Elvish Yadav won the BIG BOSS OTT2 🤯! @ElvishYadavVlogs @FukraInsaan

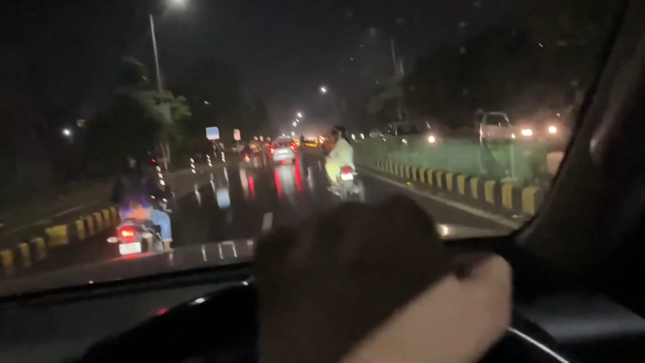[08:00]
ला की कसम ये जो अल्टो पल्टो गाड़ी है ना अल्टो डूब जाई इसमे भाई मजाख सटके इतना उच्छा पानी आप सो तो मैं साइड वालो पर पानी
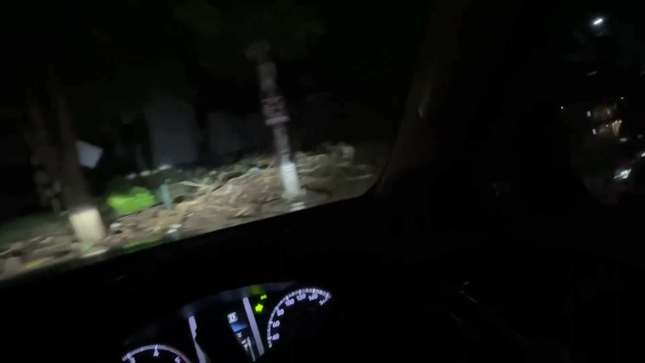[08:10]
अज जाम लग रहा मैं देग रहा किस बात का जाम है भाई पता लगा मेर को कि जो लेफ्ट
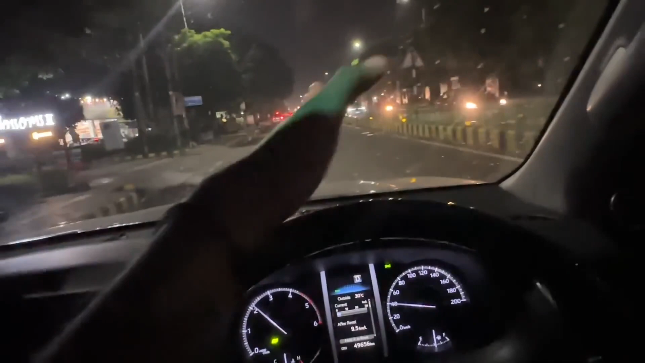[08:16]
लेंस में इधर की साइट पानी बरा है राइट से जा रहे हैं सब एक गाड़ी करके बहें जो पूरा खुले रोड पे इसने
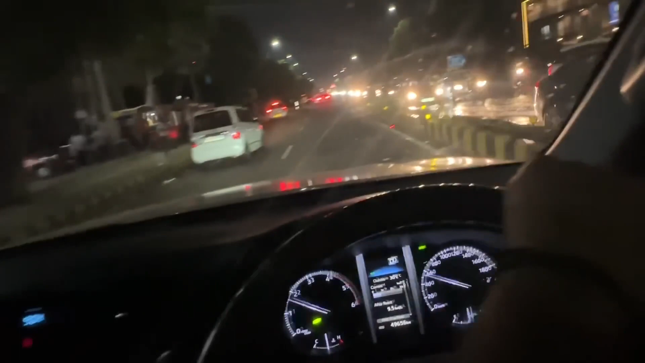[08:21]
चोड़े रोड पे भाई कोई लेफ्ट लाएगा फिर कटार्या वालो जाएगा रहा जो थारे नहीं